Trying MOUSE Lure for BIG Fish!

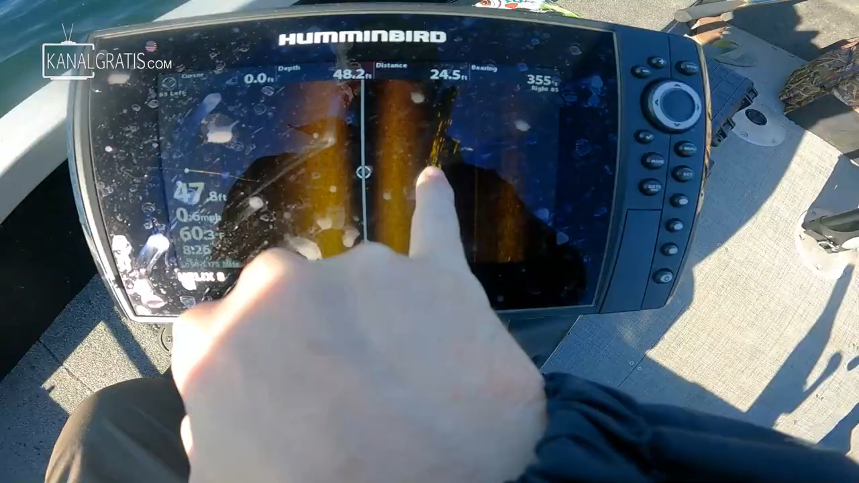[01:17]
I might even mark muskies. So that's gonna do a lot to boost my confidence.
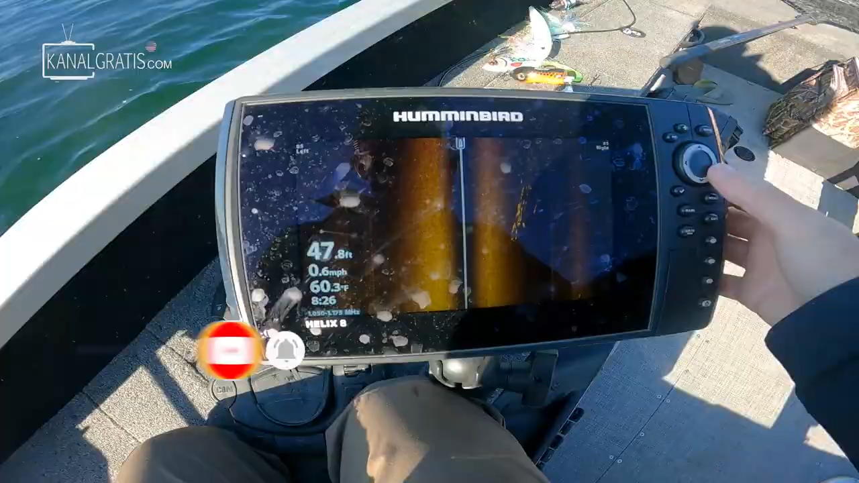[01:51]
On screen: depth 47.8 ft, water 60.3°F, speed 0.6 mph
Right there, right there, that is all suspended bait fish. And you can see that a good chunk of that is about halfway down.
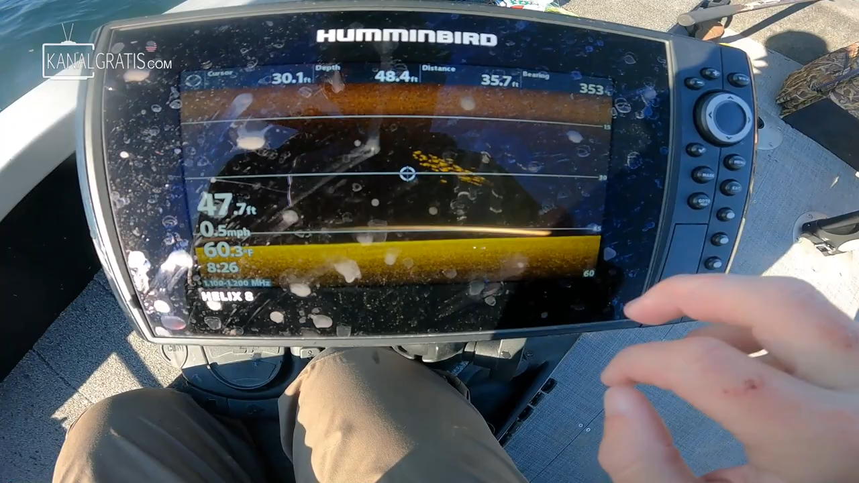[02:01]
On screen: water 60.3°F, speed 0.5 mph
So if I switch to my down imaging, you can see we're in 50, 60 feet of water. But that bait fish is only halfway down. So we're keeping our bait right about here because these fish are always looking up.
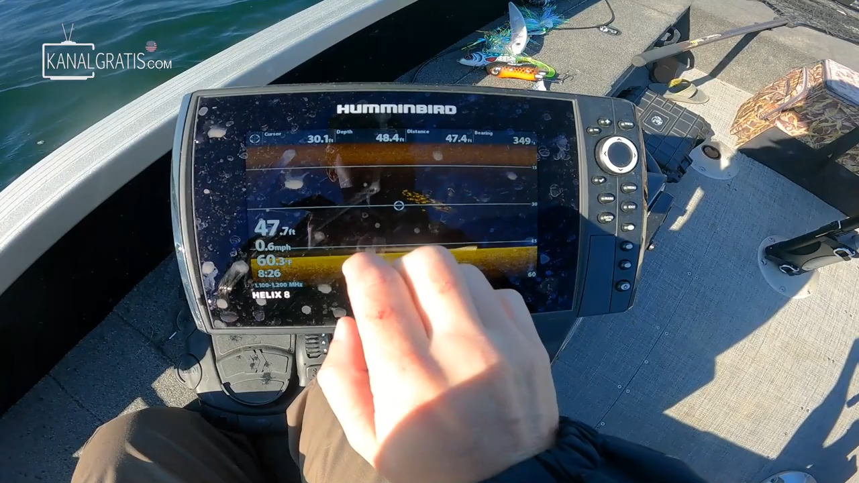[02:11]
On screen: depth 47.7 ft, speed 0.6 mph
So if my bait is up here above these fish, it's gonna single out my bait. The fish are gonna be way more likely to actually shoot up and actually eat my bait above. So that's why we're keeping our bait so high up. That is living proof right there. That's all I need to see to give me all the confidence I need to stay out here.
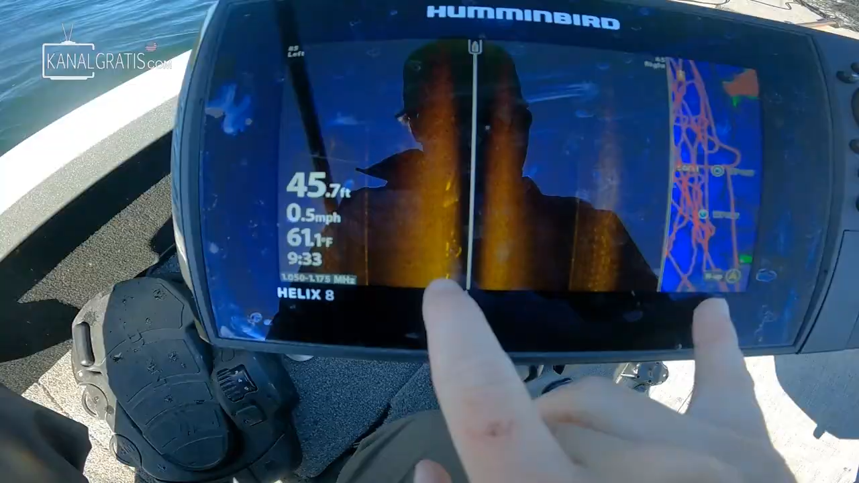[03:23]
On screen: depth 45.7 ft, water 61.1°F, speed 0.5 mph
She didn't want to come super far up so I stuck my rod down and then I finally got her to eat.
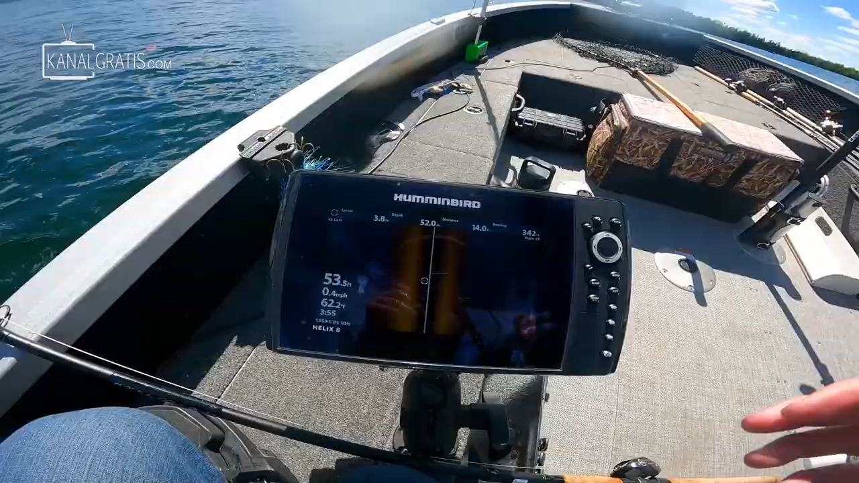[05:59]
So for those who aren't familiar with side imaging,
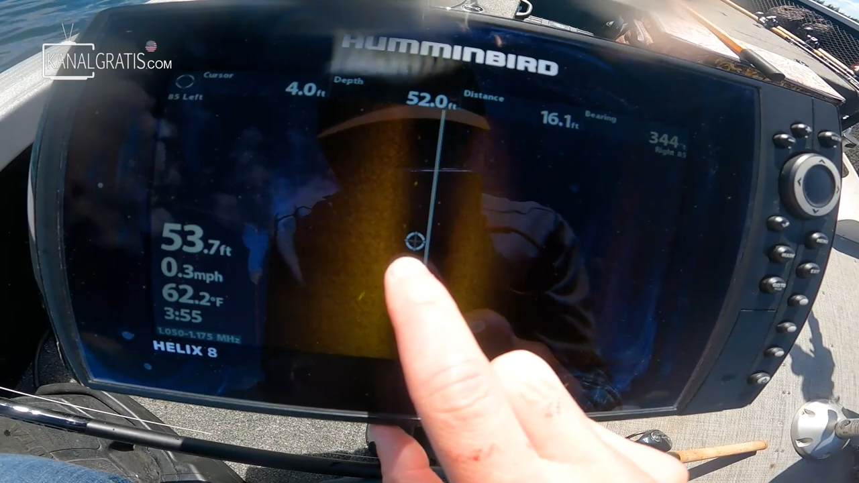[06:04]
On screen: depth 53.7 ft, water 62.2°F, speed 0.3 mph
that little speck right there is actually my bait appearing while I'm doing my figure eight, one, two, three, four times.
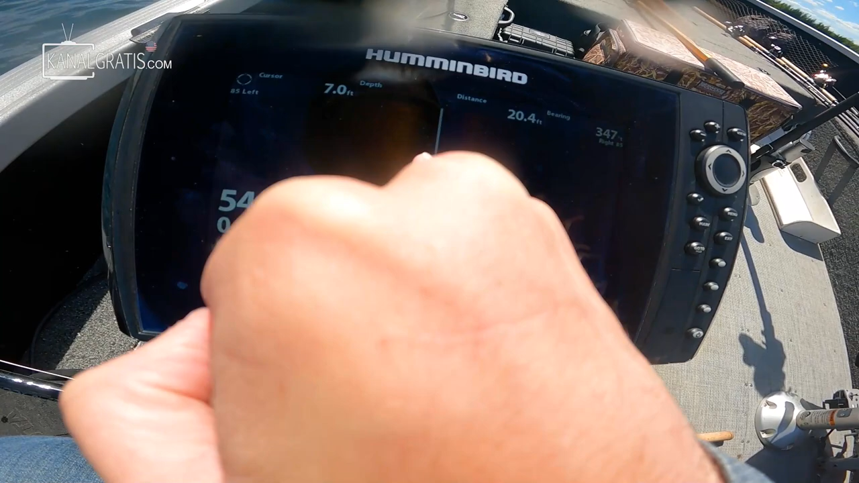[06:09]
And that speck right there, I know this looks like this is the bottom, but that's just like interference.
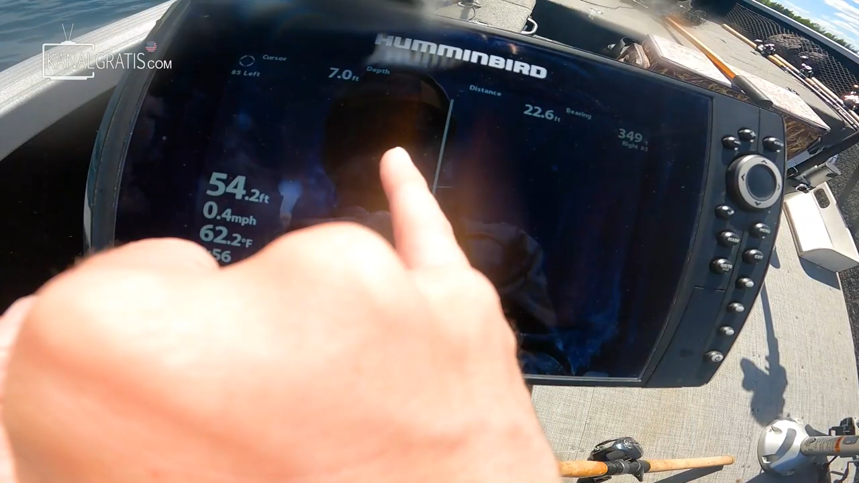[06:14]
On screen: water 62.2°F, speed 0.4 mph
The bottom line is actually here.
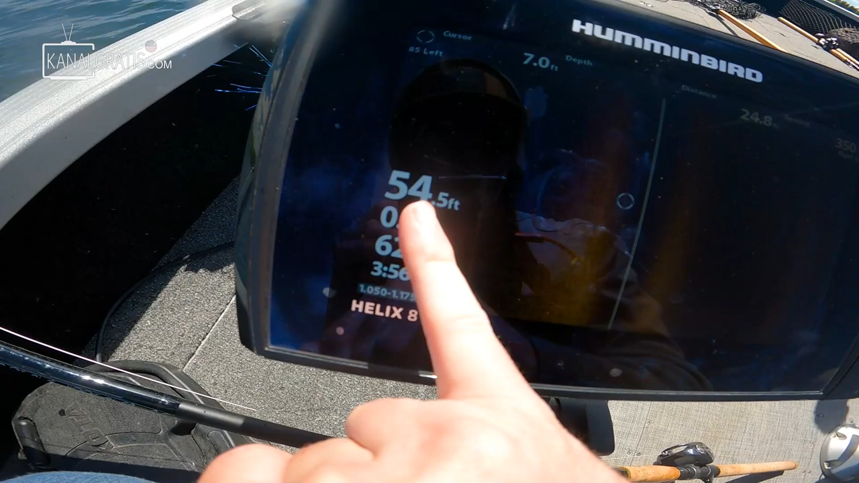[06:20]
You can see I'm in 54 feet of water. And that is one lone mark about a third of the way down there.
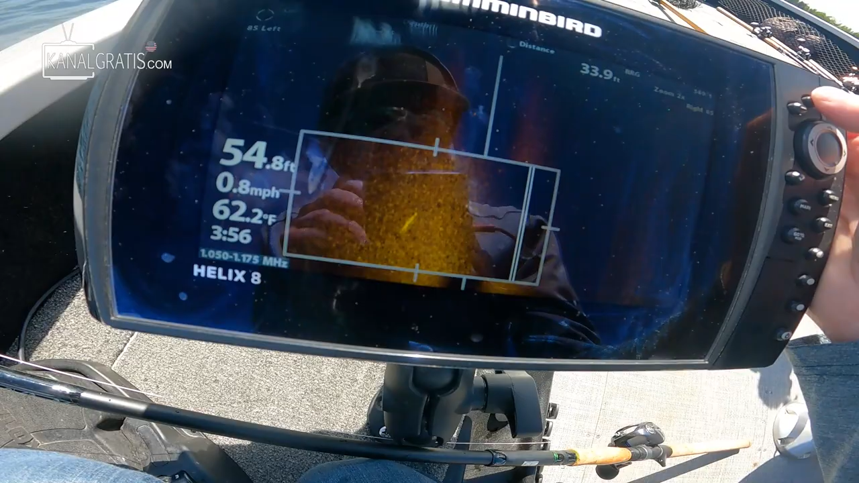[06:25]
On screen: depth 54.8 ft, water 62.2°F, speed 0.8 mph
And it's tough to see exactly what that is.
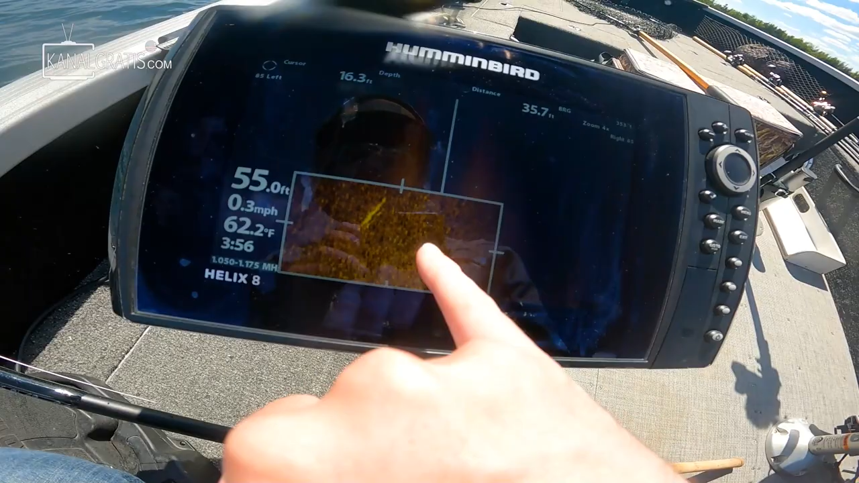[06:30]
On screen: water 62.2°F, speed 0.3 mph
That is a fish though. It could be just a couple of ciscos bunched up, but that to me looks like it could potentially be a muskie.
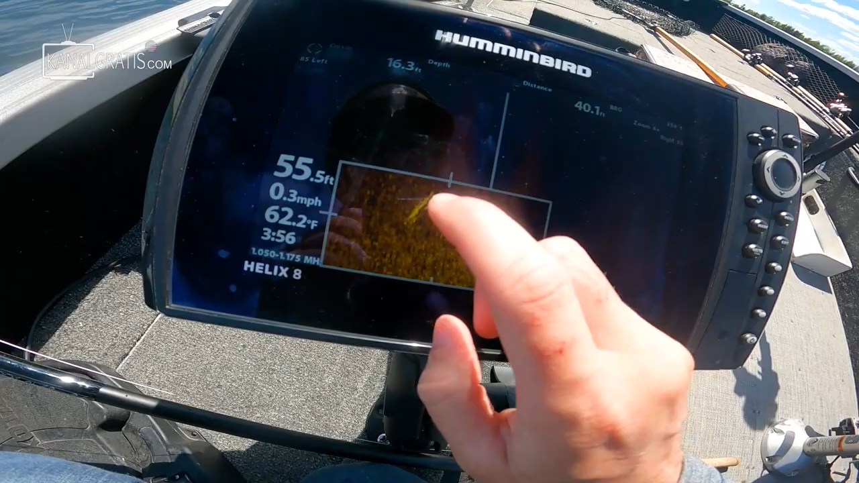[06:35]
On screen: water 62.2°F, speed 0.3 mph
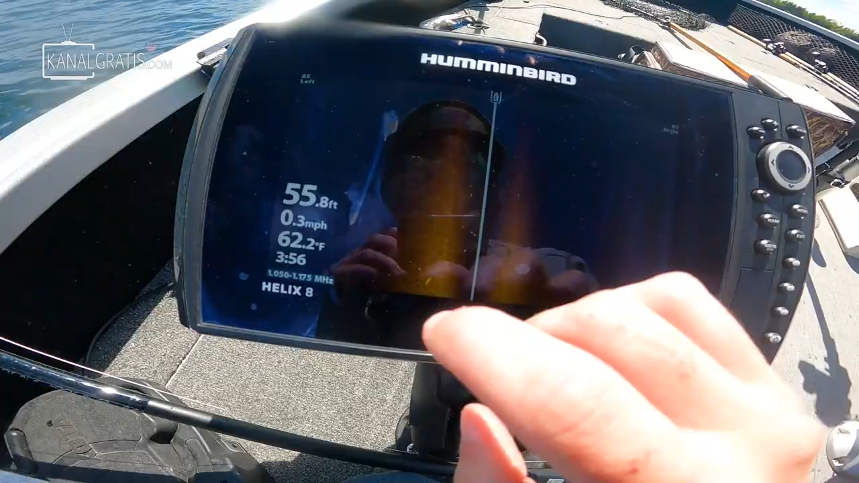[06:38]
On screen: depth 55.8 ft, water 62.2°F, speed 0.3 mph
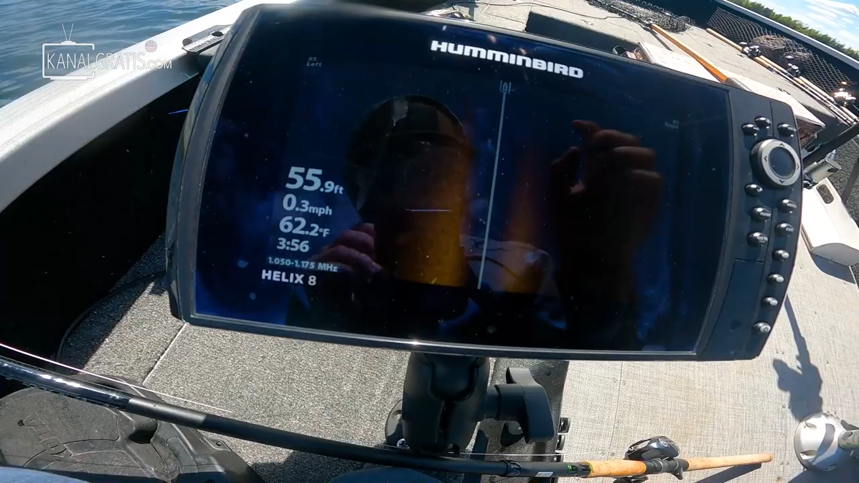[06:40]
On screen: depth 55.9 ft, water 62.2°F, speed 0.3 mph
Like I said, it's tough to say for sure, considering how big of, you know, the mark is of my bait. There's potentially a muskie we just went over.
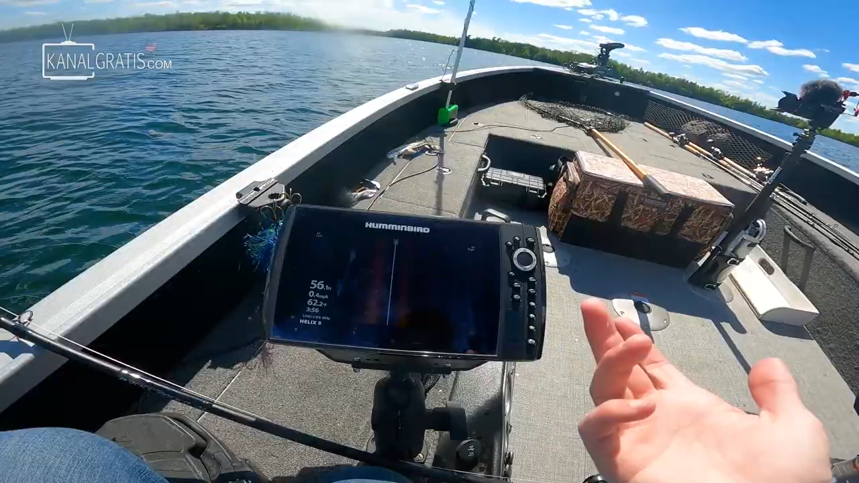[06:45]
So that is a good sign, I guess. So potentially right there, we might've just marked a muskie on side imaging.
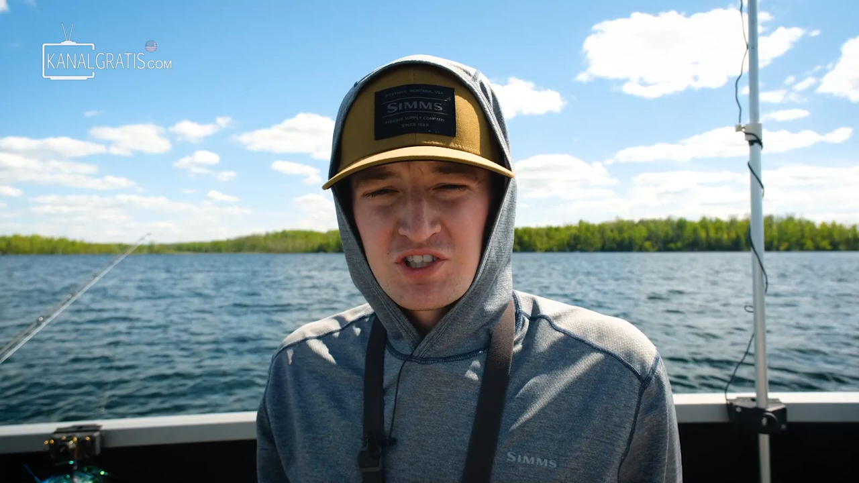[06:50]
I can't say 100%. Generally, when you mark them on side imaging, with the mega side imaging at least,
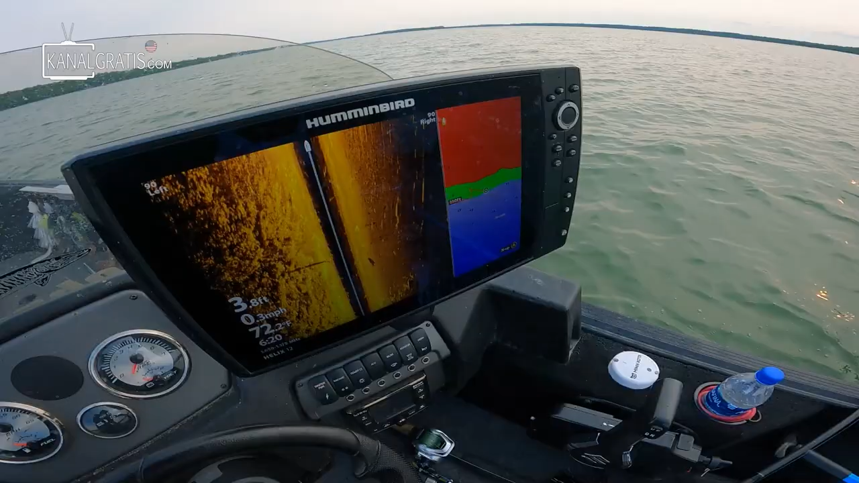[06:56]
you can usually almost certainly say when they're a muskie.
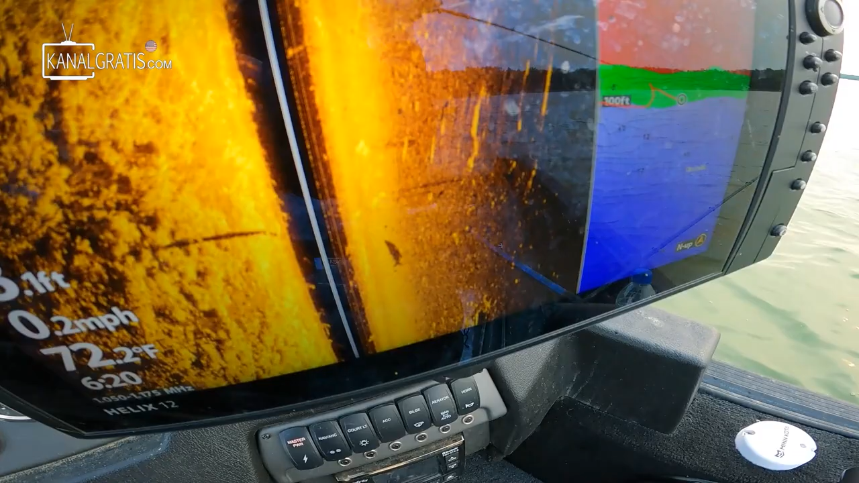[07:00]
On screen: water 72.2°F, speed 0.2 mph
But when you're out in an open water and the signal is weak, marks can get easily distorted.